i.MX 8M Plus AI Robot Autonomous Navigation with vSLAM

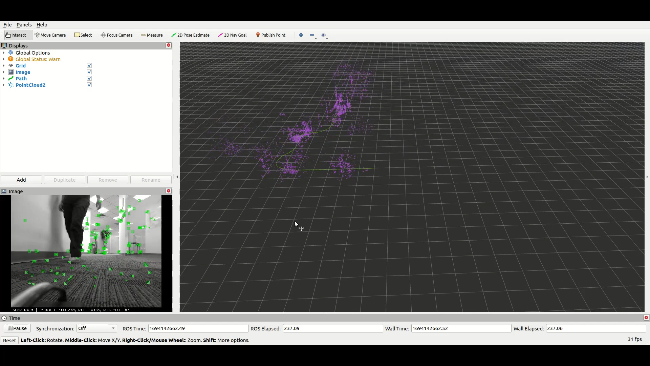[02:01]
The video shows the post and path of the smart car on the point cloud map in reverse. In the bottom left corner, we can see the live video from the Intel RGB camera sent to VSLAM system, and the green points indicates the feature points found in the image. On the right, you can see the post estimation, the green line of the smart car, and the point cloud map, purple points given by VSLAM system.
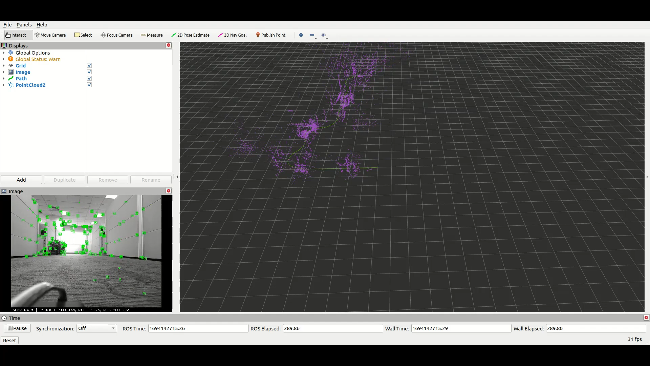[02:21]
In this demo application, we use ARM Neo and GPU to accelerate the image feature extraction in the VSLAM system.
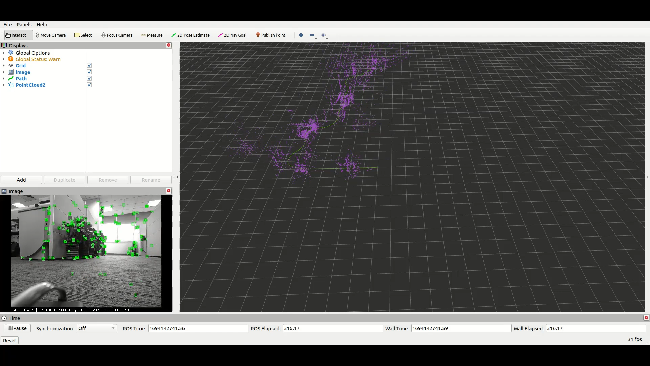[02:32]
After obtaining the point cloud map through the RGBD camera,
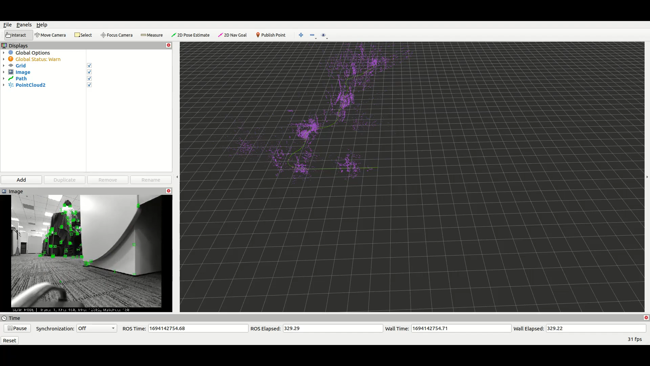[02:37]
we can use Octomap in iOS to project a
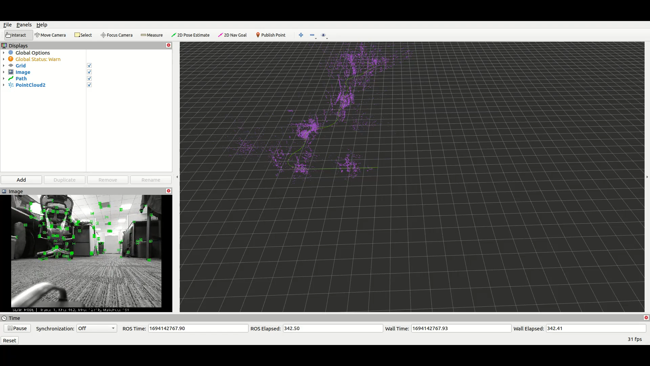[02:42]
3D point cloud map and create a 2D occupancy green map used
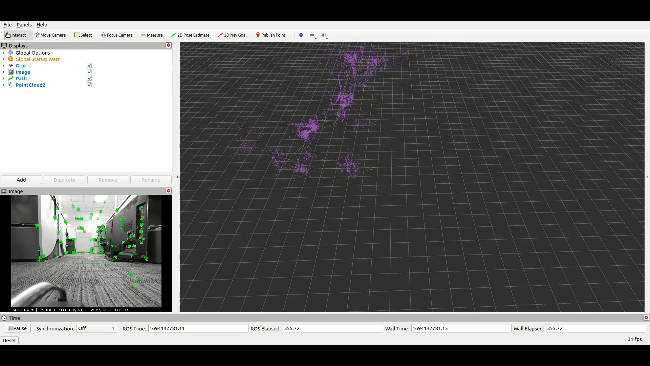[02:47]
in iOS navigation stack for mobile robots.